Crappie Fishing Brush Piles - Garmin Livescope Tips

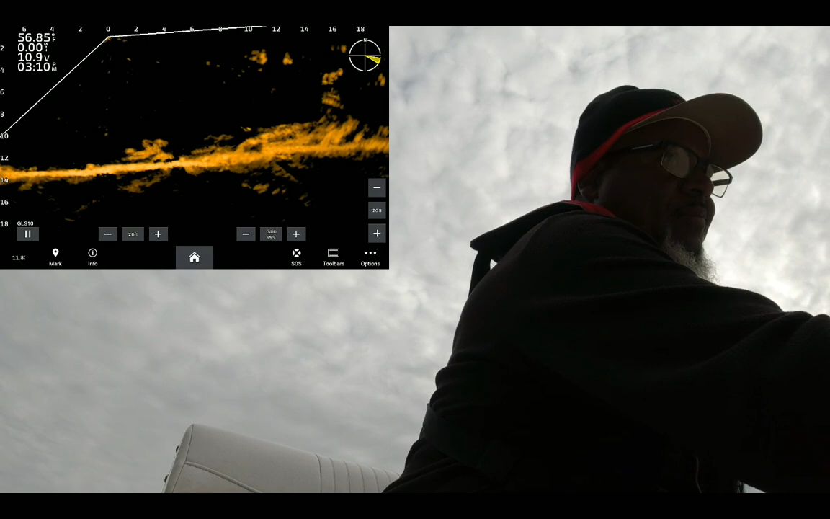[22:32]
Them little old lay downs like this, guys, I'm telling you, they're fish magnets.
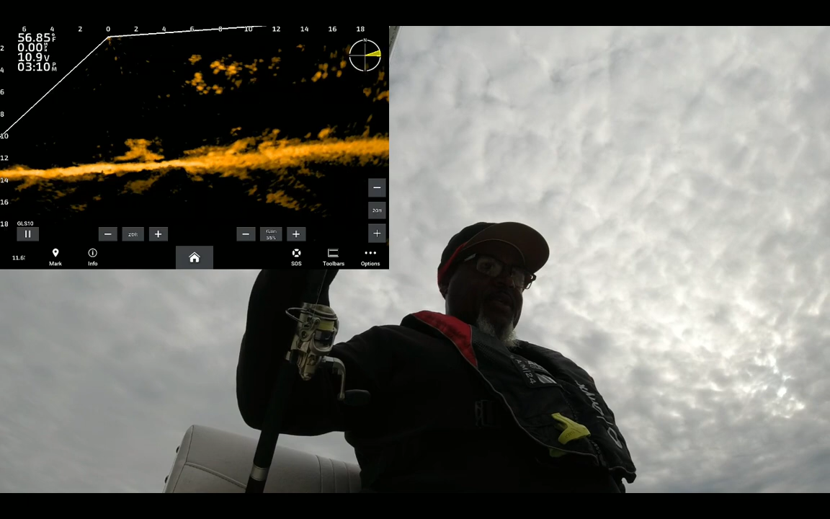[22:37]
Because what I've been noticing is these fish are preferring to stay on right near the bottom. And they're sitting down there with a full gut.
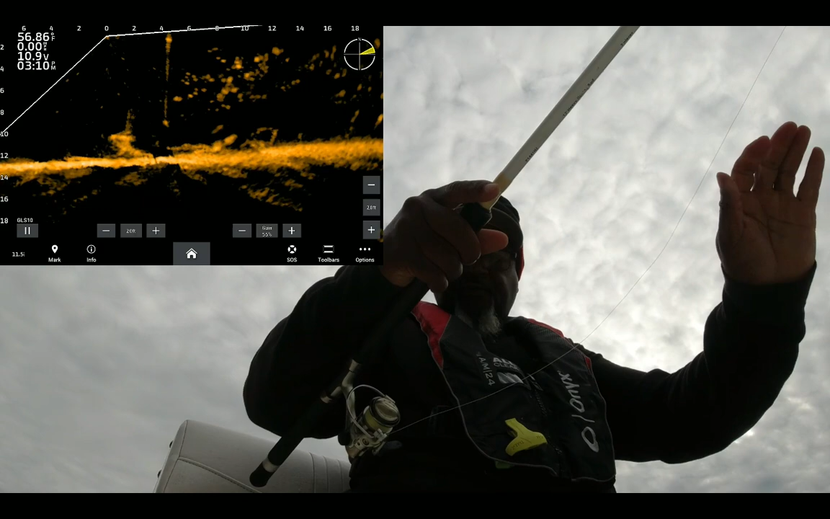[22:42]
On screen: water 56.86°F
They're not trying to suspend. And but you get a jig in their face, you'll make them eat. Some of them.
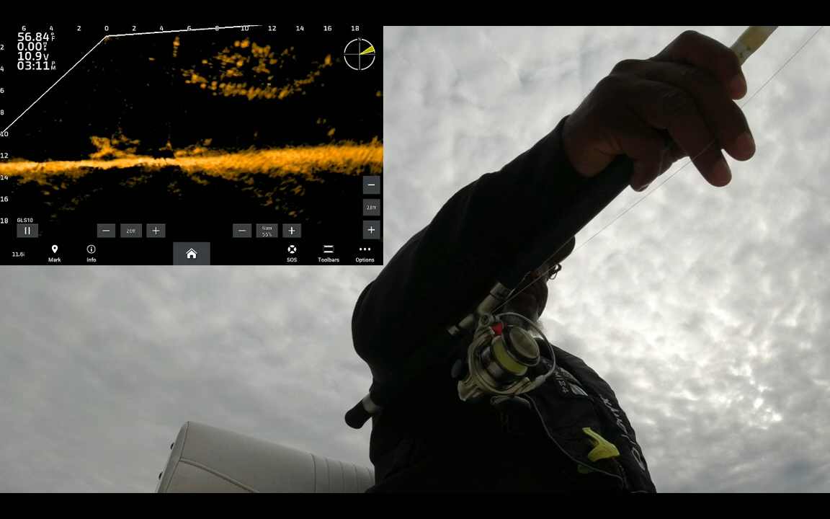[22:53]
On screen: water 56.84°F
See if we can wake that joke up right there.
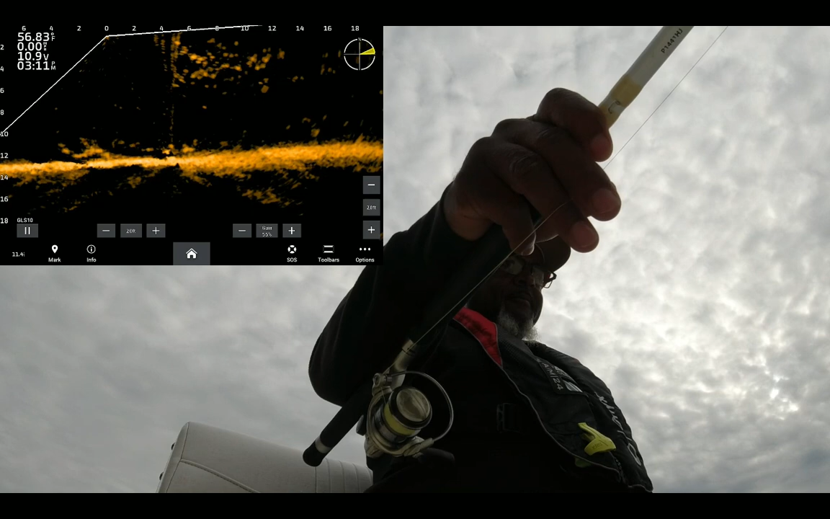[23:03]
On screen: water 56.83°F
And it's like I said, once you get close, it gets really hard to see them because they're up under that limb.
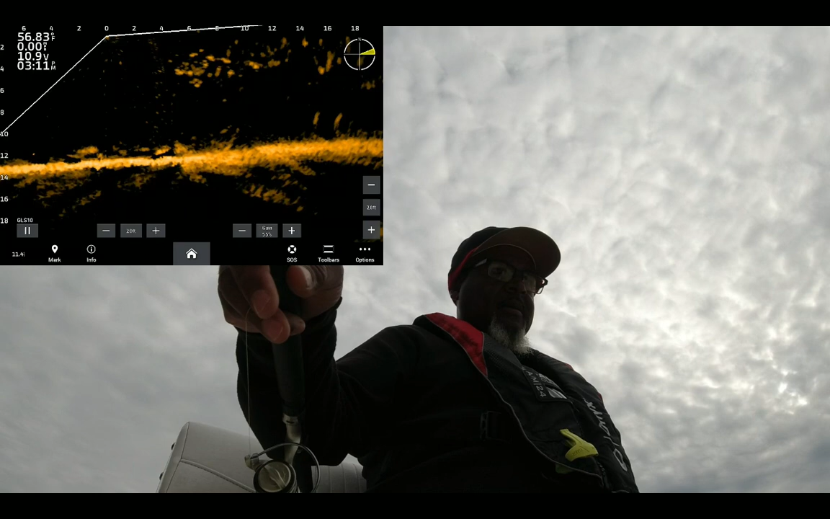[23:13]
And Livescope does not do well shining up under or through structure. It just can't do it.
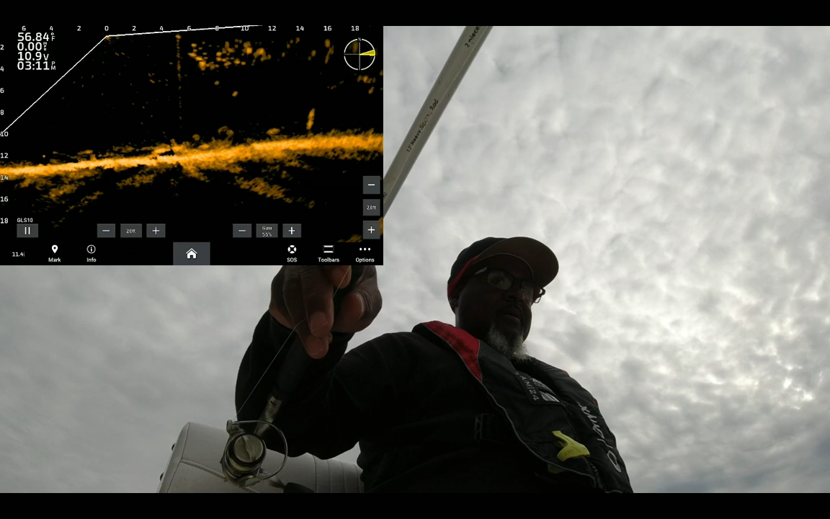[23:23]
On screen: water 56.84°F
It is sonar.
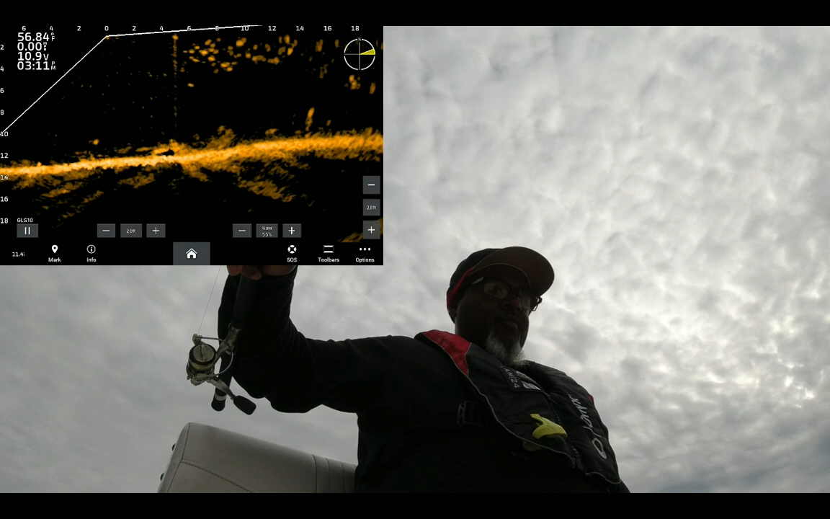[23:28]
On screen: water 56.84°F
So I know that these bright spots right here are the fish. See if I can't see a little movement in there and make one come out.
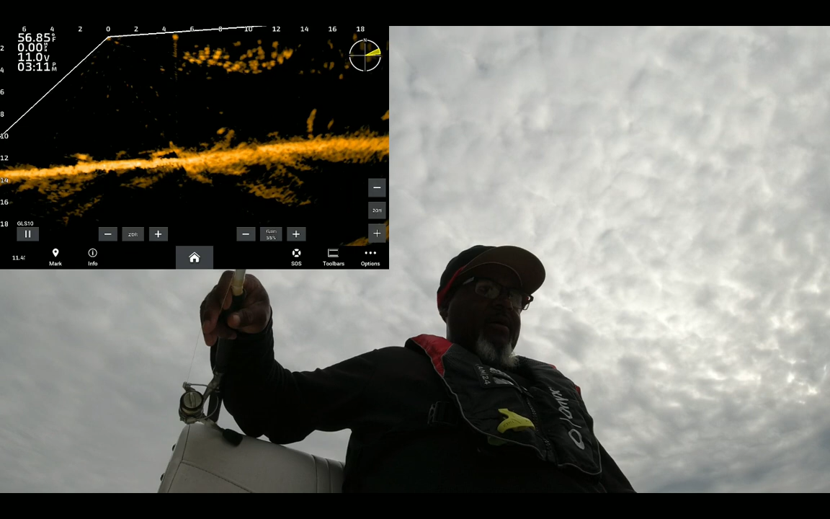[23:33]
Yeah, they're dug in really good. Uh-oh. Come on out of there.
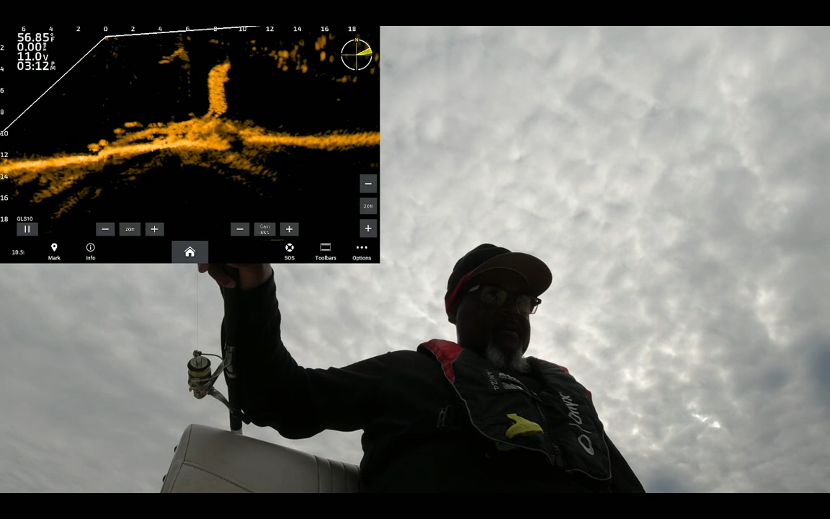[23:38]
So that's what I like about not having a split shot, because
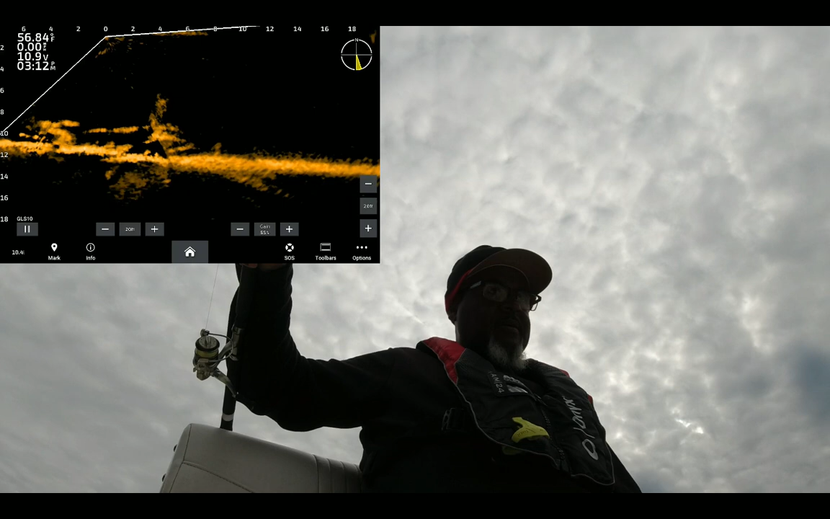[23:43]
let's back up a little bit, see if we can't see them ones. Them some pretty decent fish up under that log.
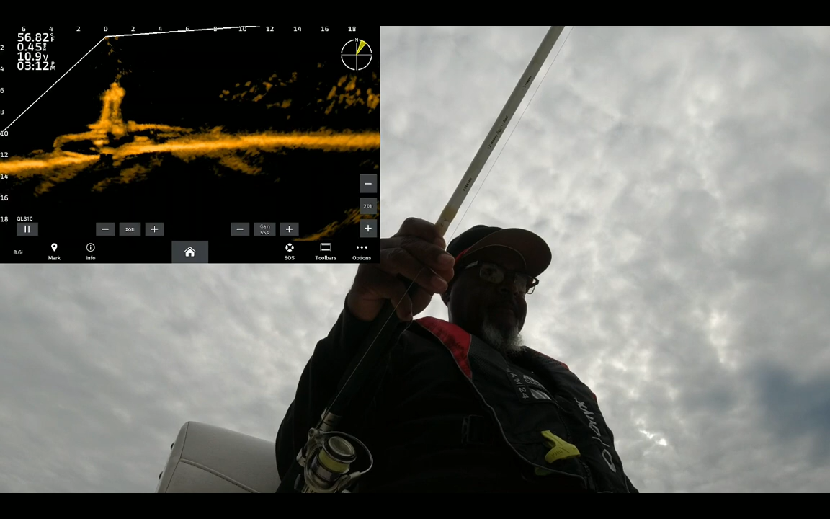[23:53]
So I'm going to do the PIP again and see how you guys like it.
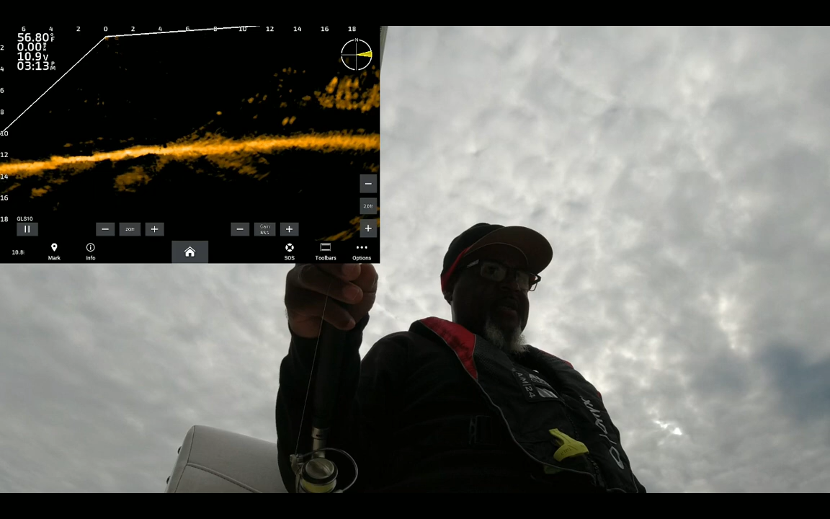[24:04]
On screen: water 56.80°F
I'm not seeing them, but it's tough finding them up under them logs, I'm telling you. It is tough, but you take your time and
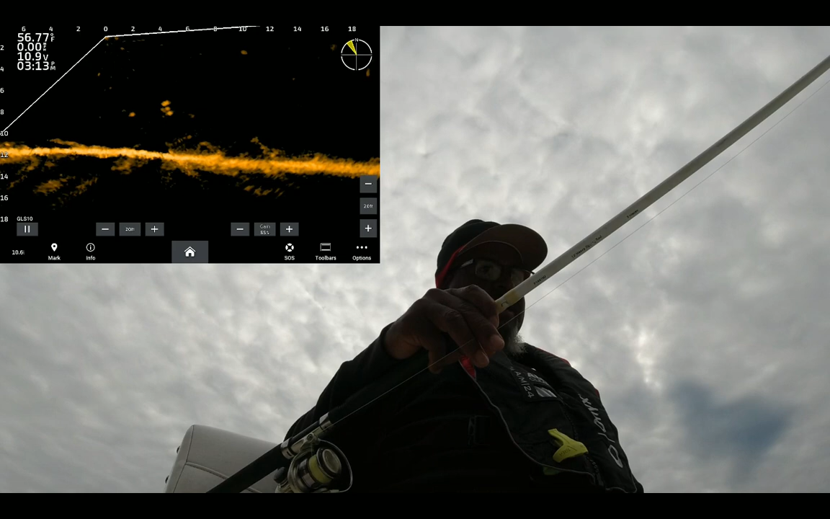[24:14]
just fish it. Just take your time and scan it. You'll find that they hold really good fish.